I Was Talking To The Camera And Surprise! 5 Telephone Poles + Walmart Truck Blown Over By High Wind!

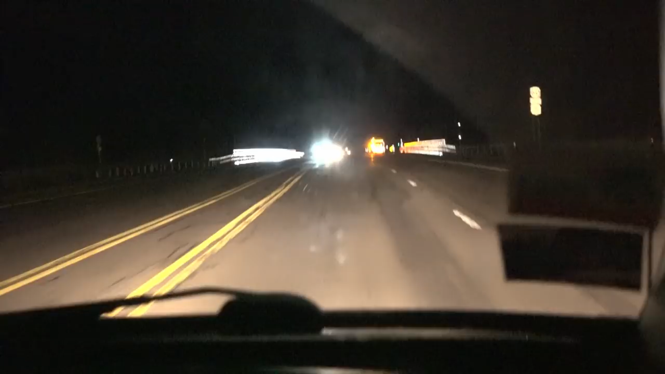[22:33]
Up here, a semi tractor trailer got blown over. It was a Walmart truck. See if it's still here. They're finally letting traffic in. We'll see.